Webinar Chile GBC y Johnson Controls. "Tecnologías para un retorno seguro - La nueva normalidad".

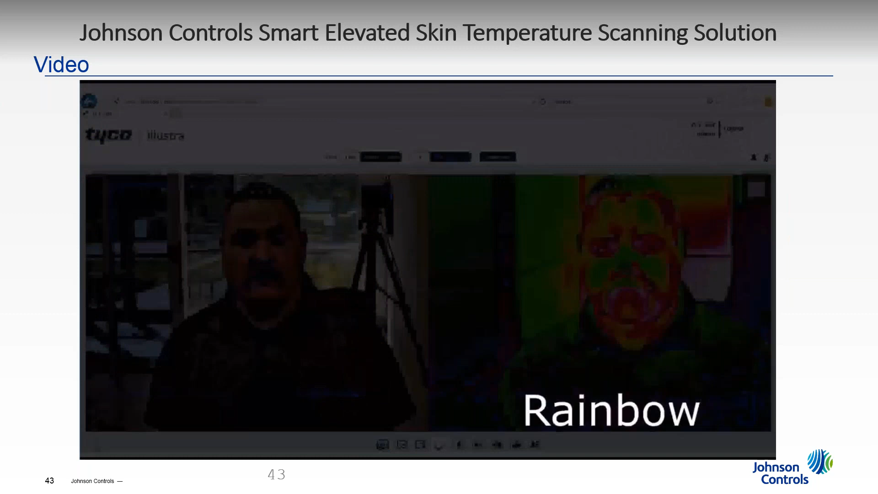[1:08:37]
empleados que están en el punto en el cual se toma la fiebre.